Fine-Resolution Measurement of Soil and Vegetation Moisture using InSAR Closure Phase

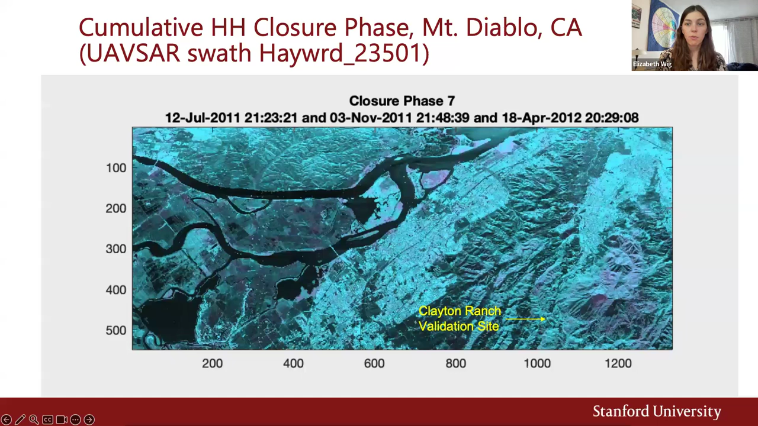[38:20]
Here's a video of the cumulative closure phase time series from this UAV SAR swath over Mount Diablo. We multi-looked to the 50 meter pixels before computing the closure phase, and processed with an additional 9x9 spatial filter over the closure phase image. The UAV SAR time series ran from 2009 to 2023.
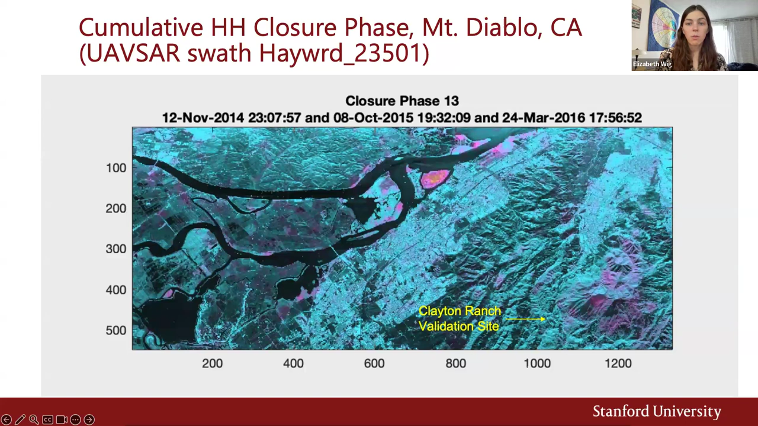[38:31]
As you watch this video, think of places with more color as experiencing more moisture change over time. This is especially noticeable here in shorelines and islands, which may become very saturated in the wet season and then dry out more slowly. So again, we're thinking about that unevenness in wetting and drying. Remember, there's no deformation in this image since this is cumulative closure phase. And so now we can look at how this compares to the validation
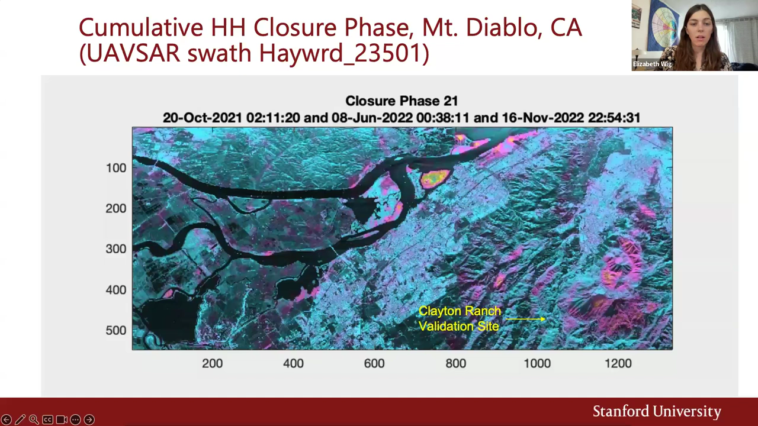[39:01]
data of old and new growth fuel moisture and 10 and 15 centimeter soil moisture.